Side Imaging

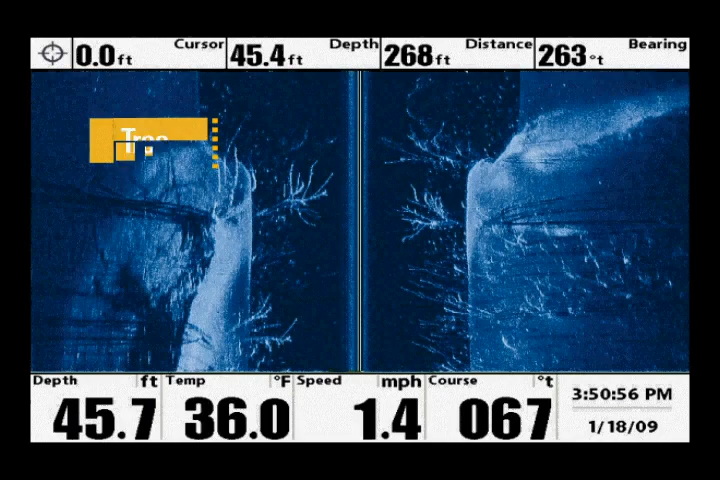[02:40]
On screen: speed 1.4 mph
a bright spot immediately adjacent to a dark sonar shadow.
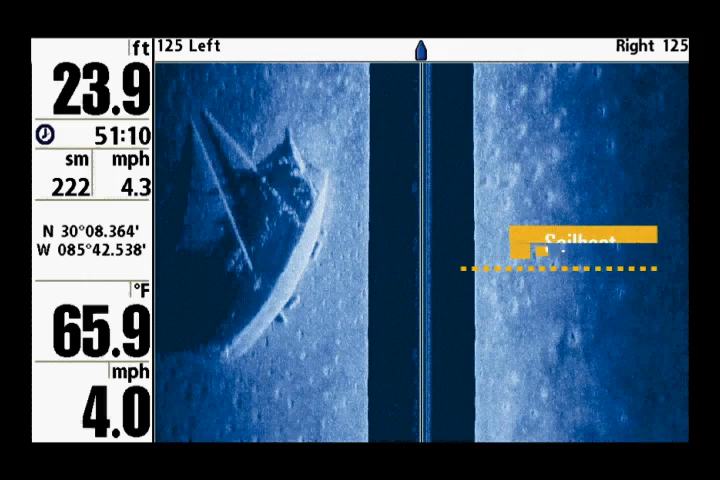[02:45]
On screen: depth 23.9 ft, water 65.9°F
These shadows are caused by the object reflecting the sonar energy and often tell you more about the height and shape of an object than the primary sonar reflection.
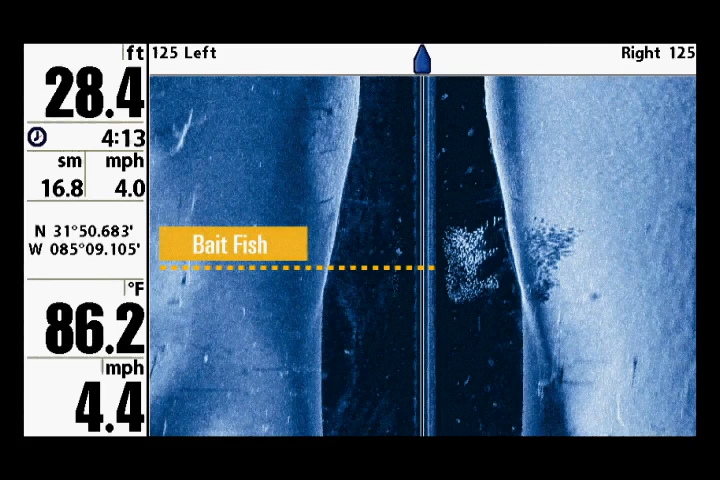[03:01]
On screen: depth 28.4 ft, water 86.2°F
Larger individual fish show up as small white lines or streaks on the screen. There are many variables that determine how well fish show up on side imaging.
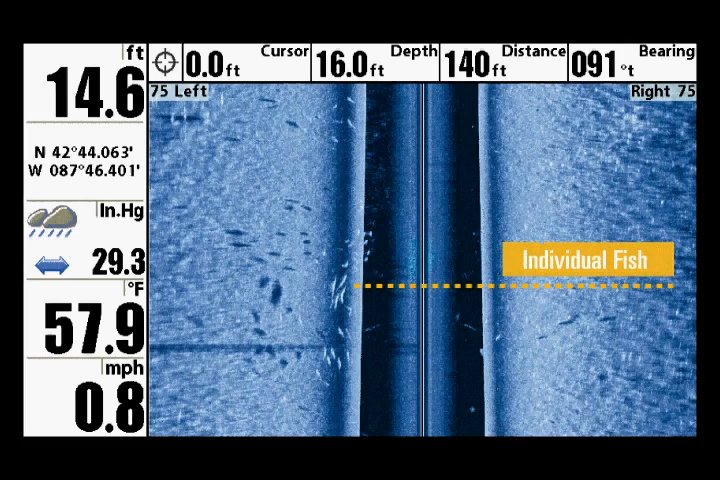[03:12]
On screen: water 57.9°F, speed 0.8 mph
Some of these variables are range, depth of water, and how far away the fish are from the boat. Also, fish may be behind structure, and this will hide the fish from the sonar.
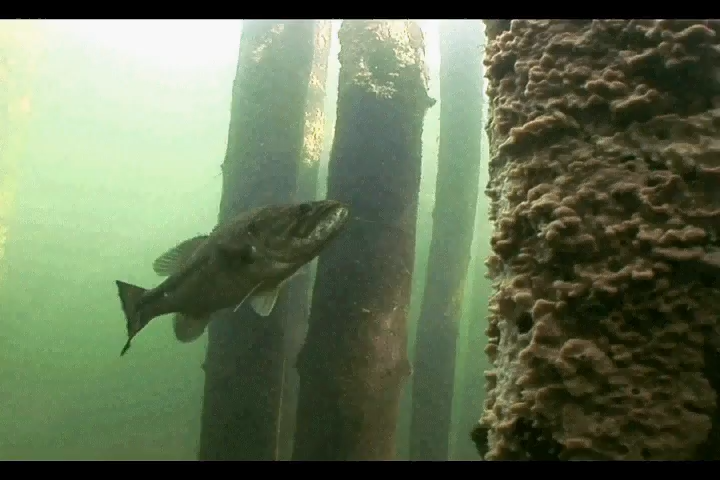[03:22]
One tip to increase the visibility of fish on the screen is to set the sharpness located under the SI enhancement setting to high.
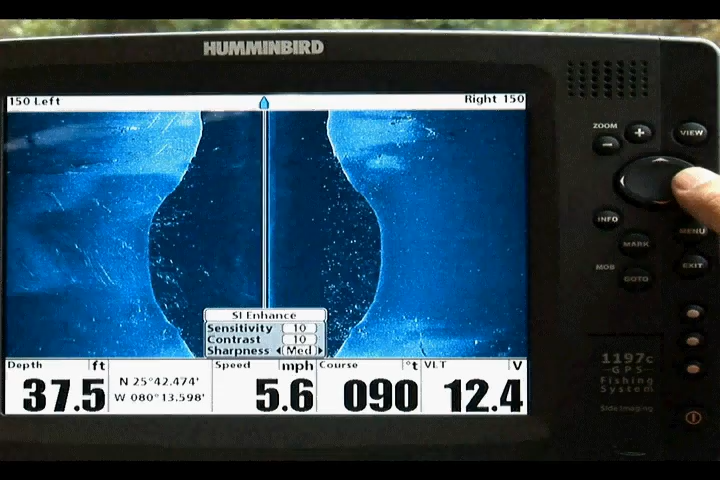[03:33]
On screen: depth 37.5 ft, speed 5.6 mph
This feature distinguishes fish from the surrounding black background. Each angler should determine which setting works best for them.